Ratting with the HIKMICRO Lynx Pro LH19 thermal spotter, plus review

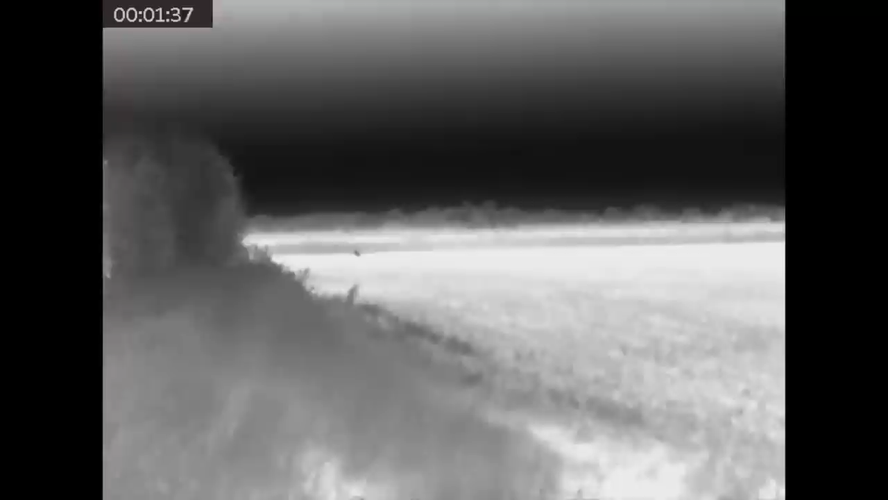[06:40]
yards and I missed it, the bullet went low.
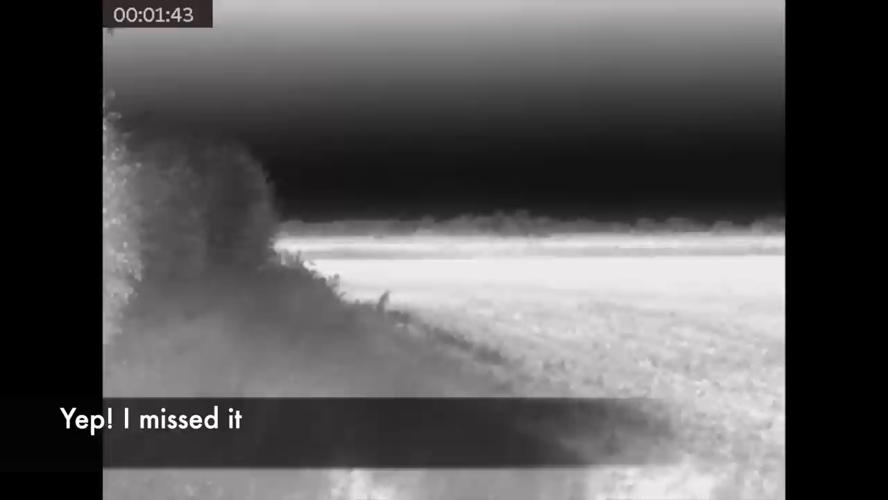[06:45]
And this goes to show why thermal spotters are vital pieces of kit, because I'd clearly lost contact with a fox there as it ran to the left,
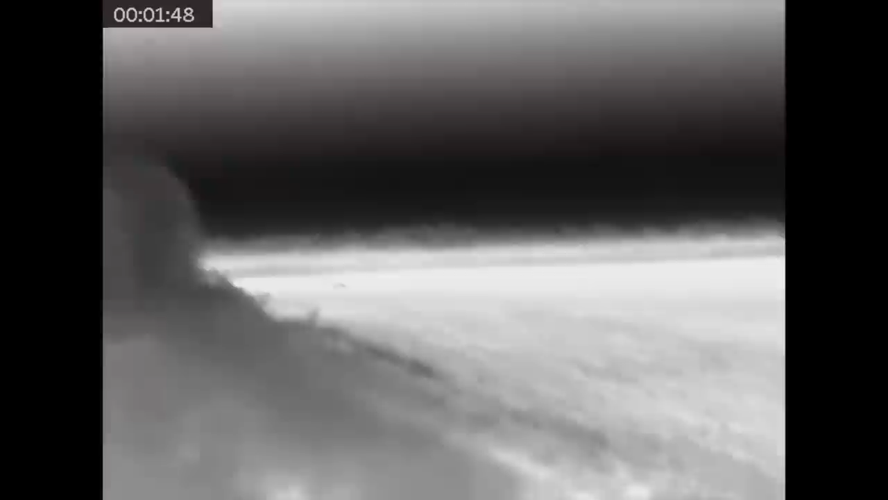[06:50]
but it came back into play and the nice wide field of view meant that the keeper was able to track this one.
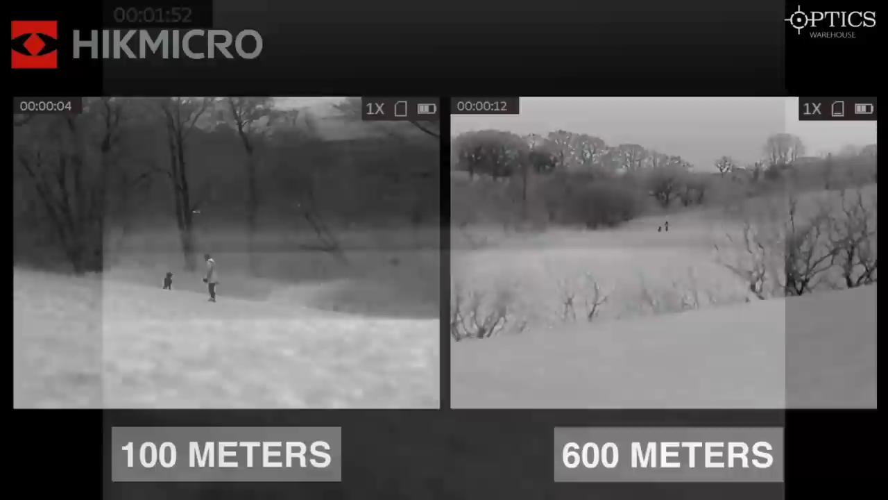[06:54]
And speaking of field of views, it's one thing that you'll see HIKMICRO does slightly better than some of its rivals.
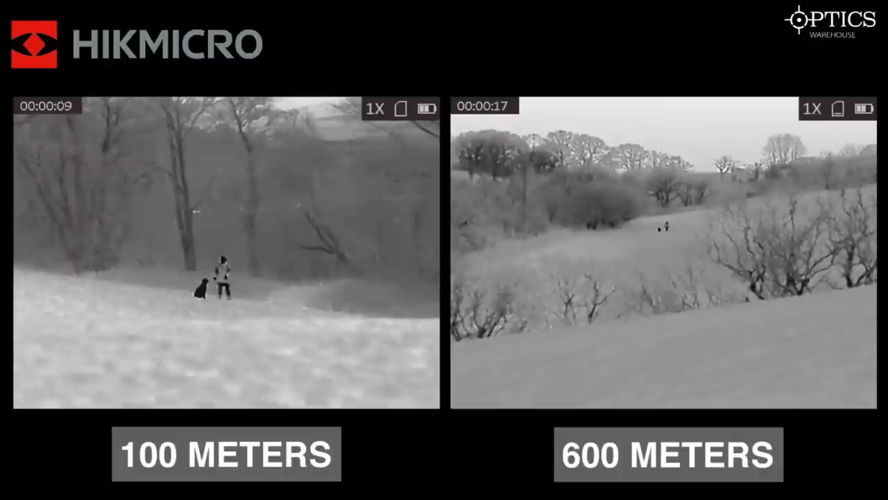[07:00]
This video was produced by Optics Warehouse and I will put a link to this video down below, because I watched this prior to getting this unit and as you'll see,
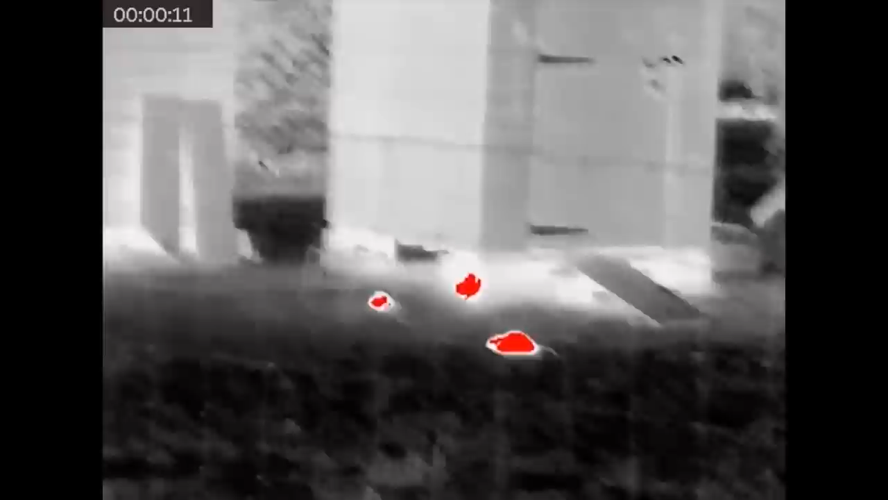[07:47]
to this visit to come and deal with a couple of problem foxes.
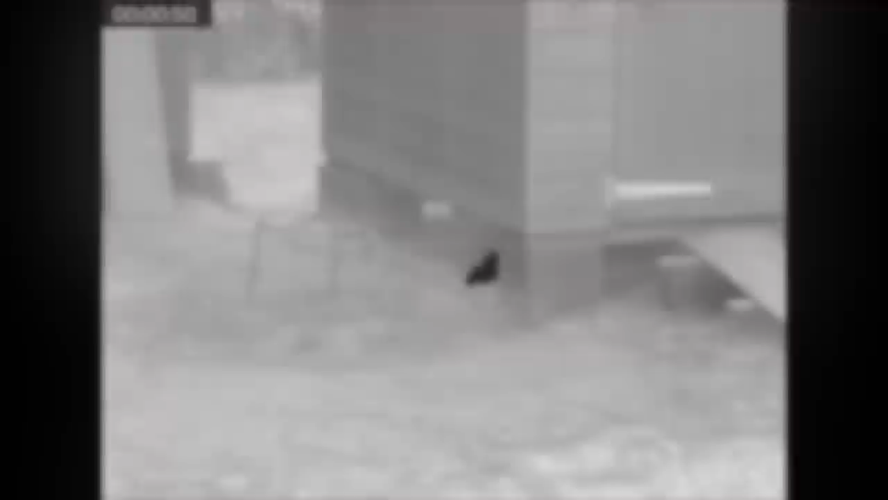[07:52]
They had some poultry go missing from this very pen. And upon my visit, I noticed a couple of rats here. So I thought this would be a great opportunity for me to come back and try the new Lynx Pro spotter out.
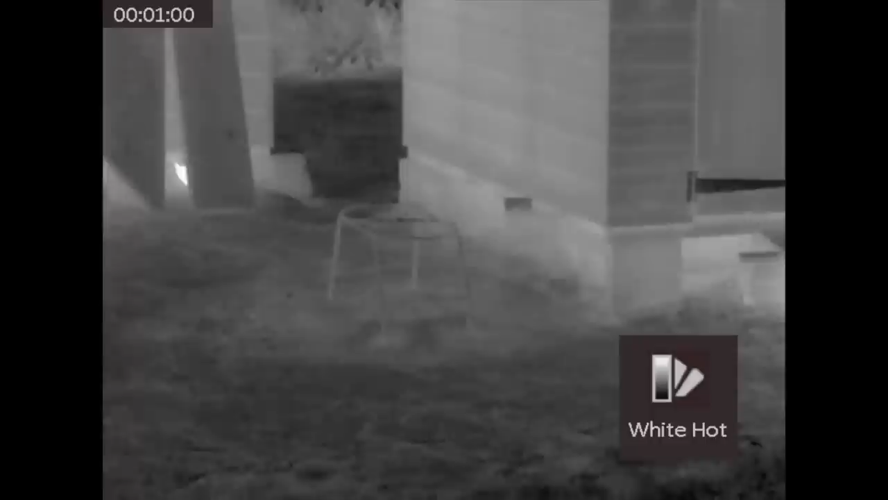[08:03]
And as you can see here, I'm flicking through the different colour palettes because it is a really warm evening.
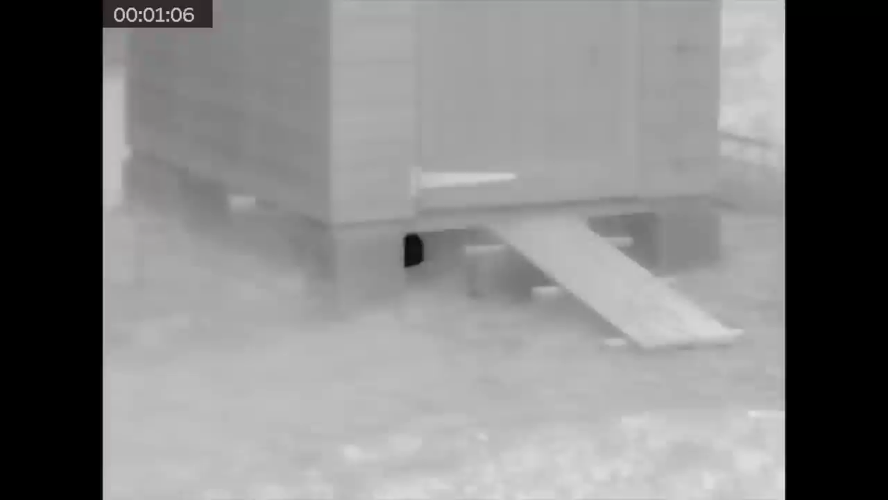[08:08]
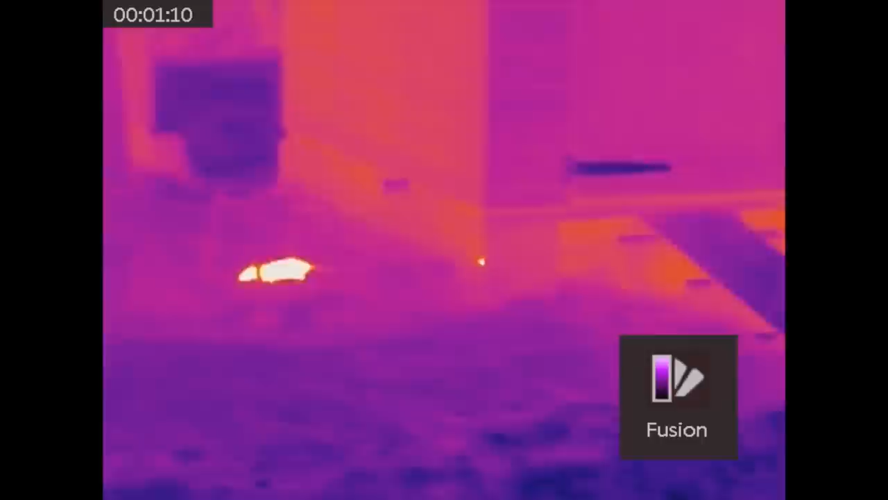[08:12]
So all of the brickwork and some of the other solid objects that are around these critters are also very similarly quite warm.
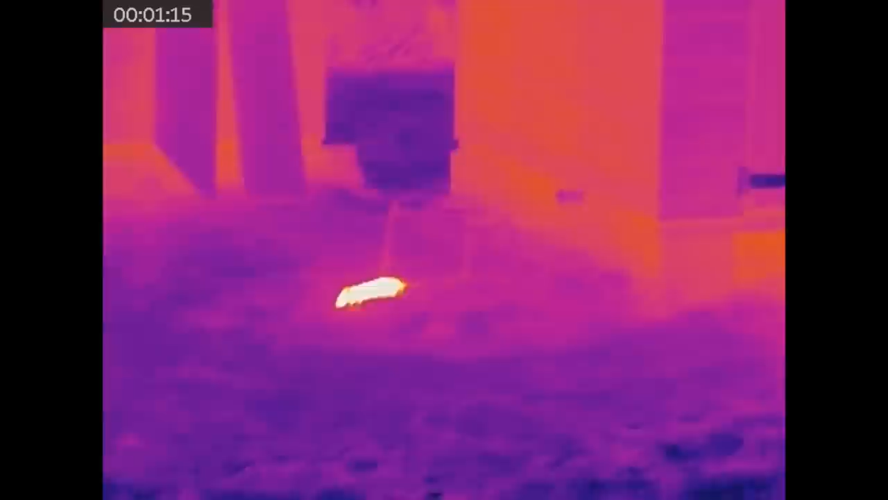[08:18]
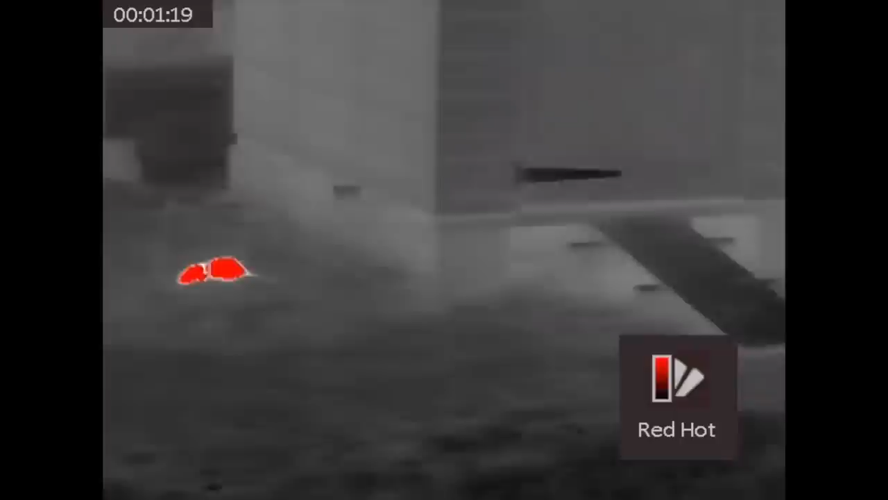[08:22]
But changing the colour palettes and adjusting your contrast and brightness settings,
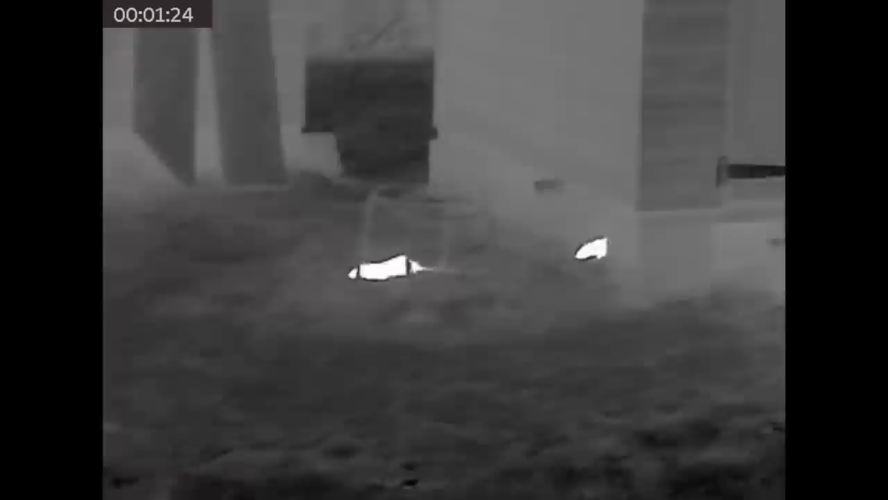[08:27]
you're able to flick through the different colour palettes to give you the best possible image.
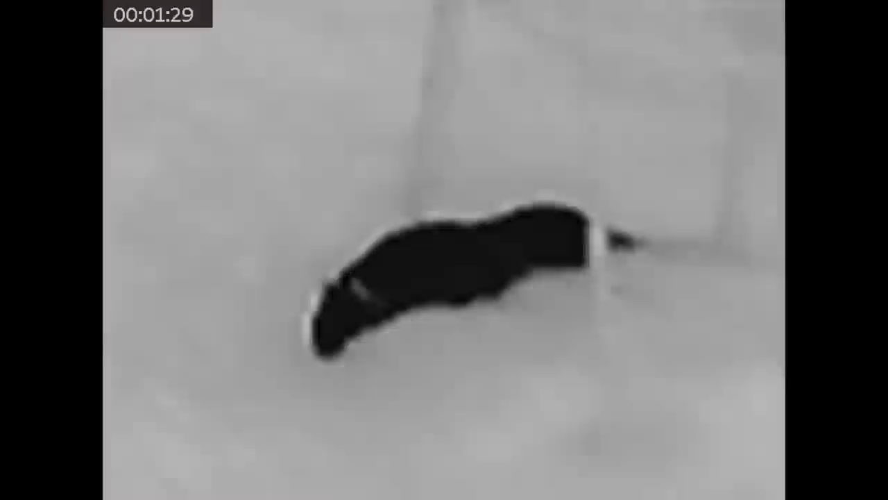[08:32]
So here I'm using the smooth zoom that the HIK's got, going on maximum zoom there, and you can still very clearly see that that's a rat.
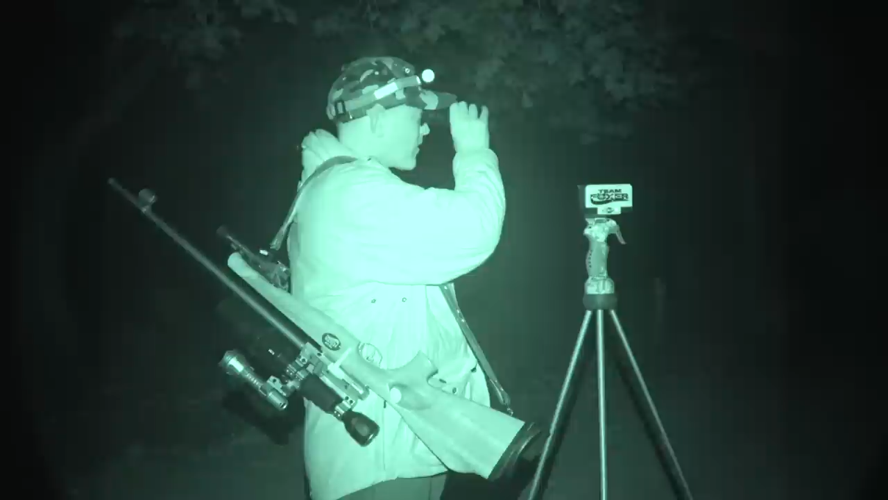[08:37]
So it's time to slip the spotter into the pocket
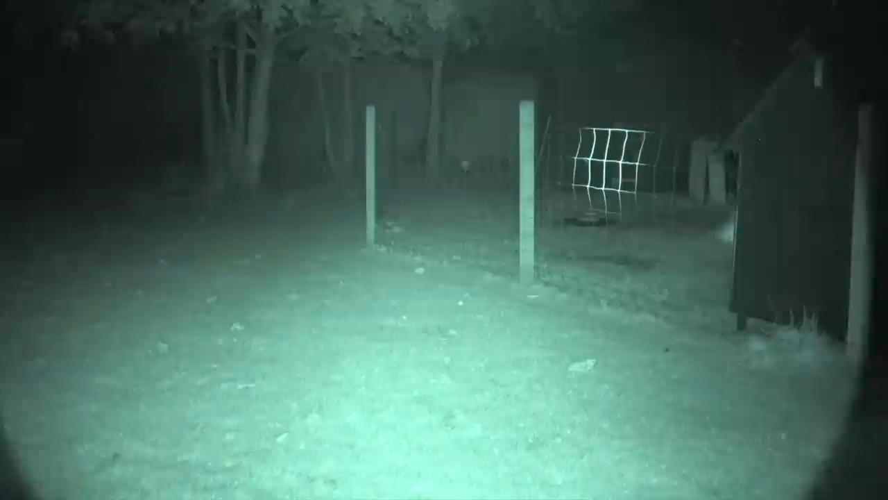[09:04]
Now I've got my mate Dwayne from the Wash Wildfowler Field Sports YouTube channel. He's got the camcorder for me, and at the moment he can't quite see the same rat that I'm looking at.
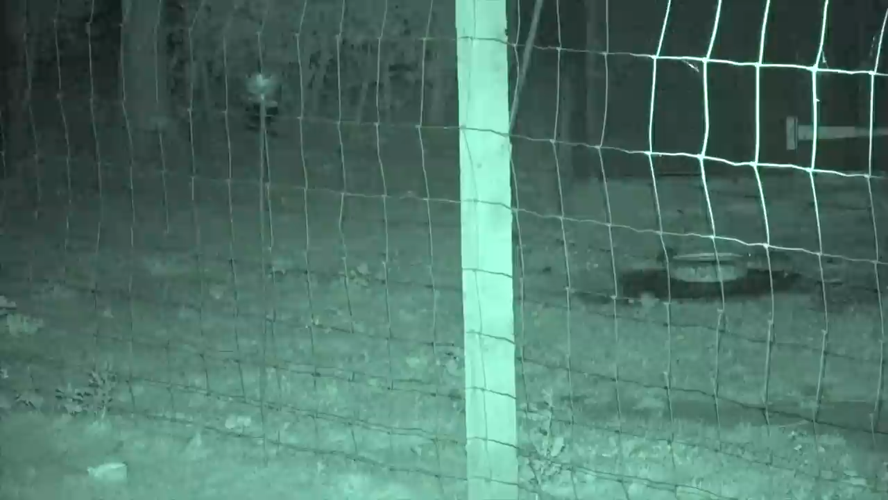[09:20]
He is looking at the ones that are coming to the feeder, so you can see through the night vision camcorder there's still quite a few critters running around.
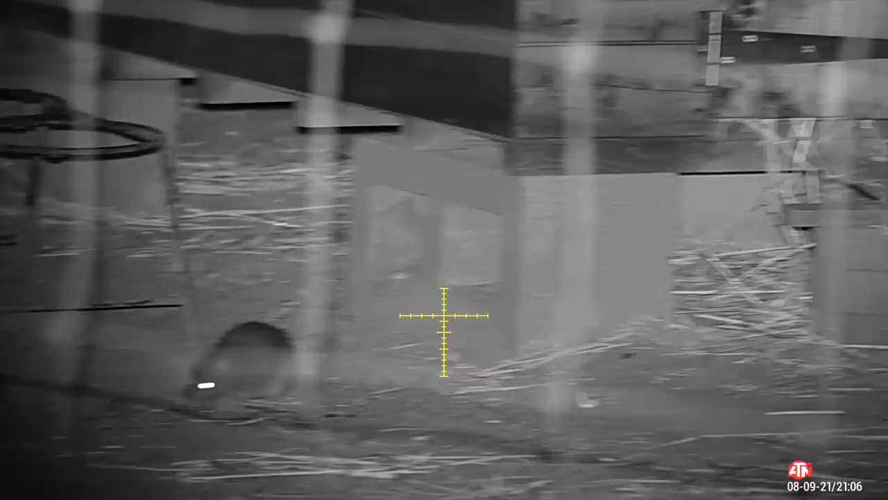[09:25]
And it's often the case, and I actually don't mind shooting like this,
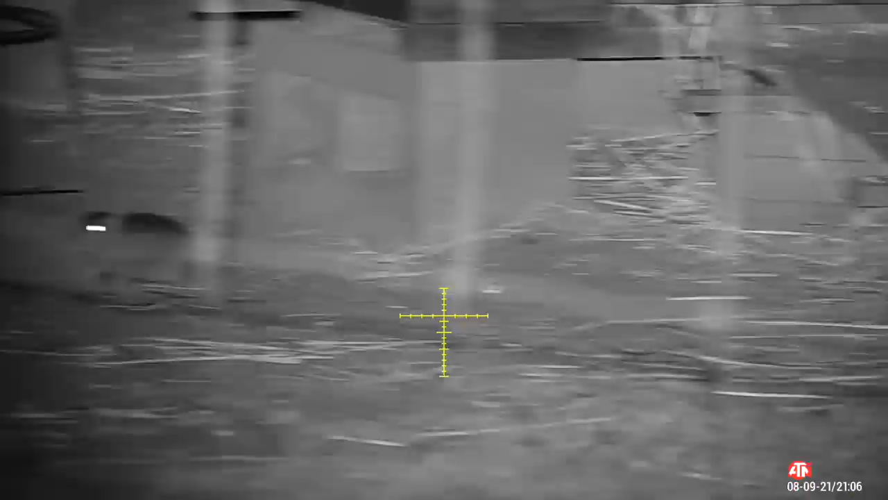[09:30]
but it's quite challenging because you've got to consider this wire fence here. You can just see that there's a crossbar there really that my pellet would hit, because the pellet, I know the pellet's going to be rising up towards my zero point,
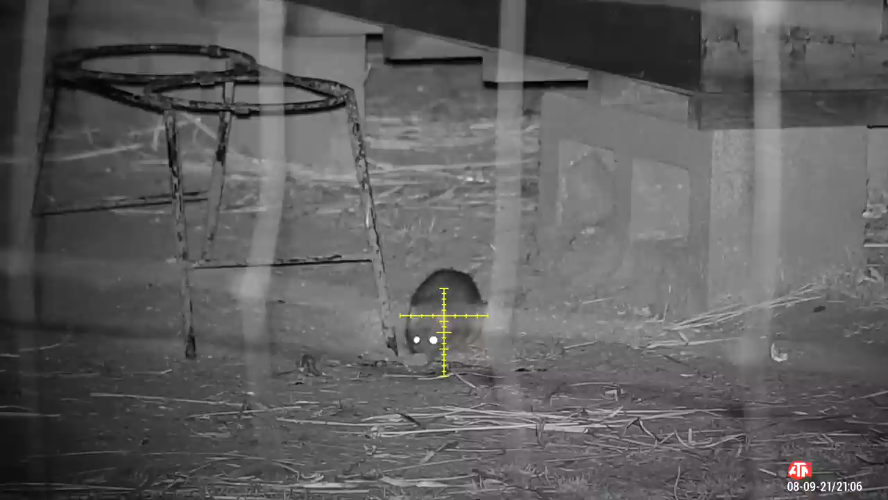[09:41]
so I stand a very good chance of clipping the fence there and getting a bad ricochet, and that's something clearly we want to avoid.
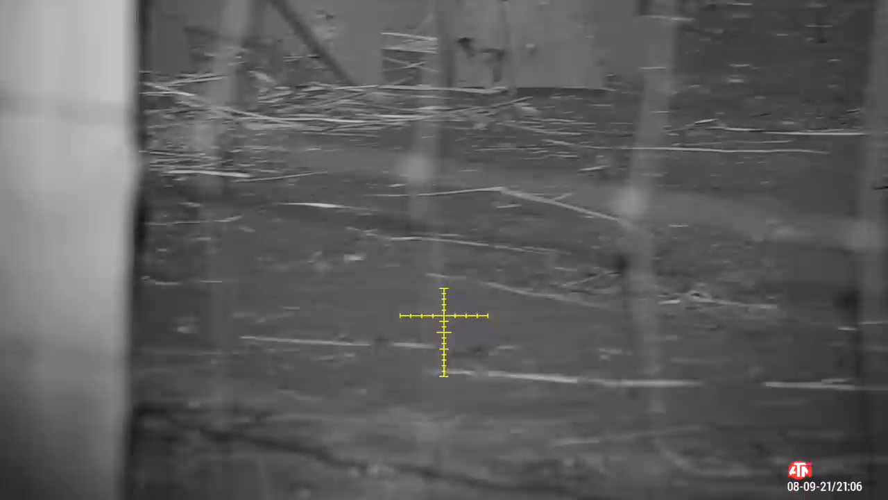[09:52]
So I've got to wait and just bide my time until the rat comes into the open like such,
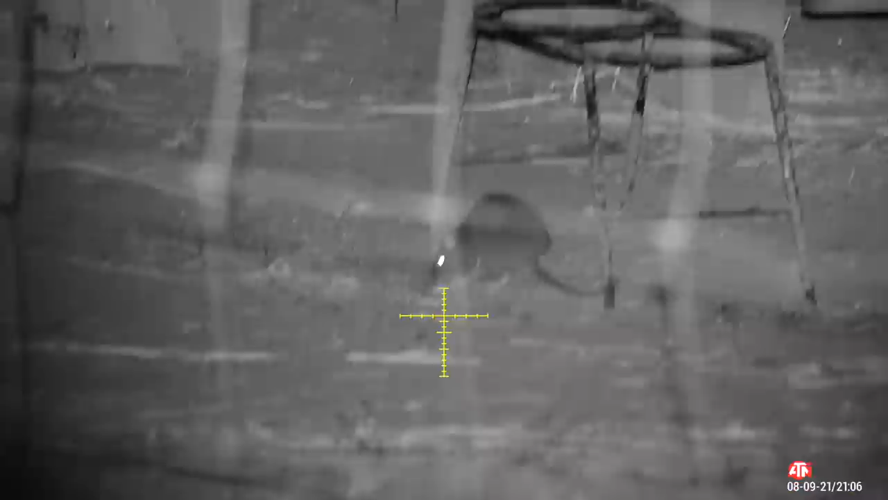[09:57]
although of course you've got to Got to wait for it to keep still, and Sod's Law says he stops with his head in the wire. But this looks like about the right time. A very satisfying slap. That noise never gets tiresome. And that one bowls over, an absolute treat. Clearly his mate runs for cover, so I've just got to wait a few minutes for that one to come out and play.